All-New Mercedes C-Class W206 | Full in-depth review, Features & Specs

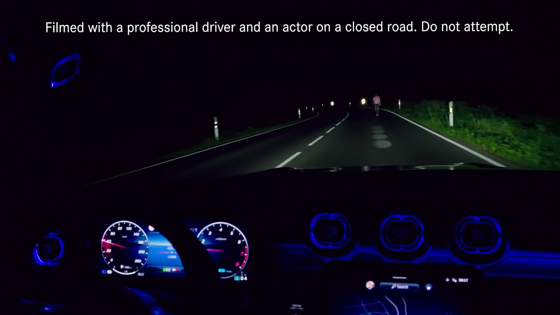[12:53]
are constantly adjusted to create ideal light conditions for every driving situation.
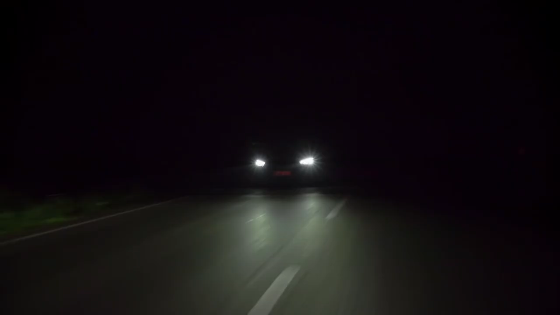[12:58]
As well as perfectly illuminating your pathway, the system can project symbols, animations and guidelines onto the road in front of you.